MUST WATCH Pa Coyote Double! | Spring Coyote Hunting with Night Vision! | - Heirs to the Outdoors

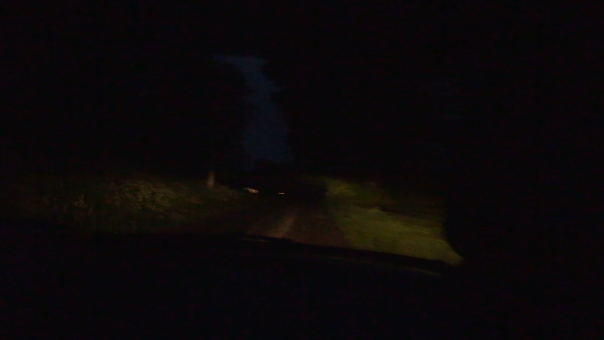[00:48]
until it starts to rain, so we're hitting some of our better spots. And Nolan's gonna be here soon too, so he's gonna be following us around. So we're getting in the one where there's cows and stuff. I called in a double last time, didn't get a shot.
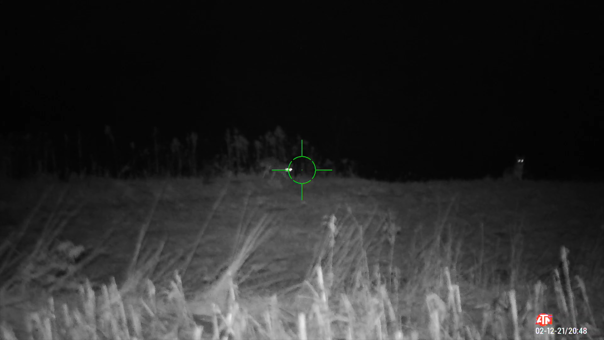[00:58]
Here's the footage of that. We'll see if anything comes out this time.
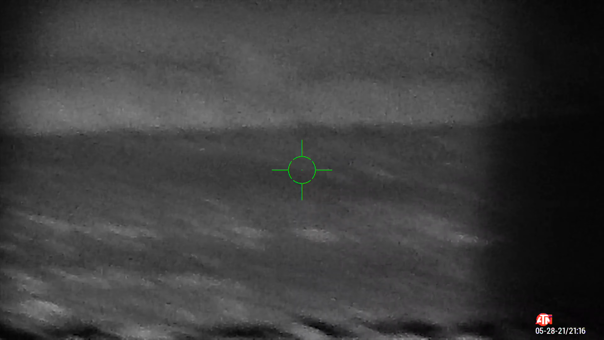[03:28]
There he goes, there he goes.
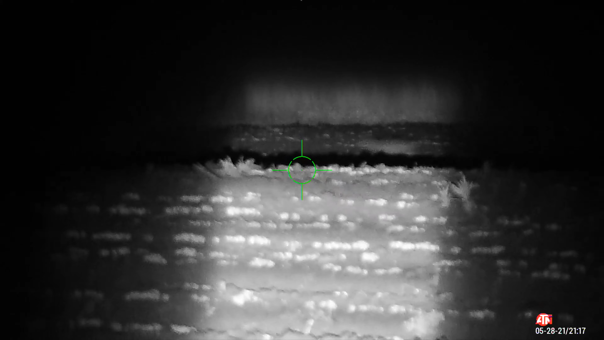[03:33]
Got him. No, you didn't. Yeah, I did.
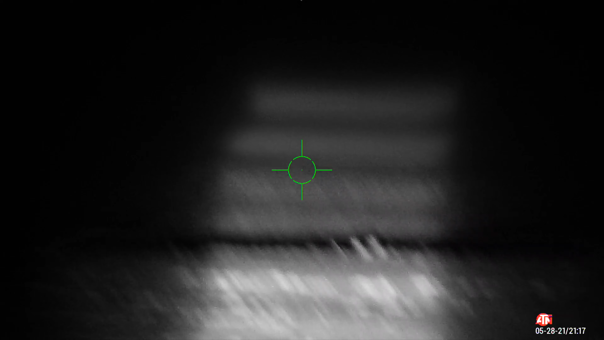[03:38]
Got him running. He's just over the hill.
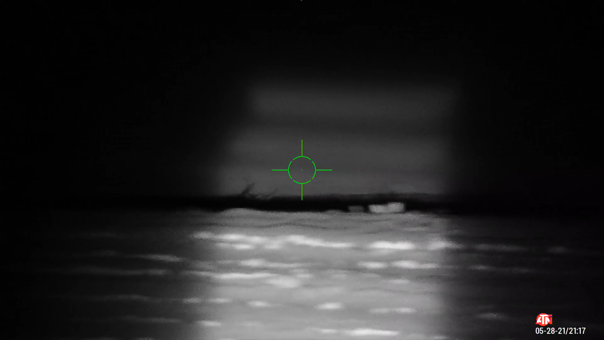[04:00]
Dude, we just smoked a double. Dude, yeah, I can't believe I hit that one running, man.